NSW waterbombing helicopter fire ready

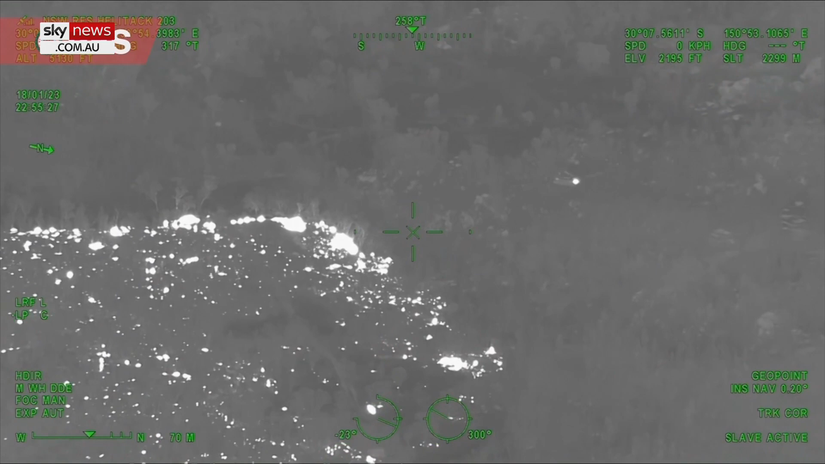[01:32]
By next year, an internal tank will allow the aircraft to water bomb at night,
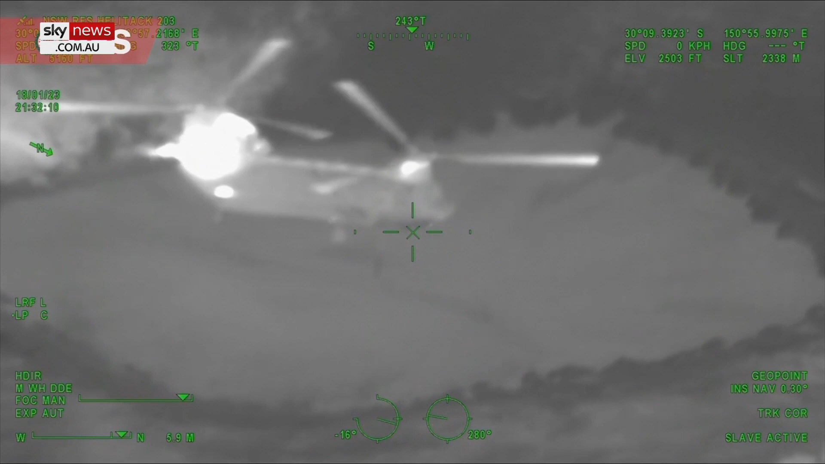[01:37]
refilling in less than a minute, a quick turnaround for a battle where every second counts.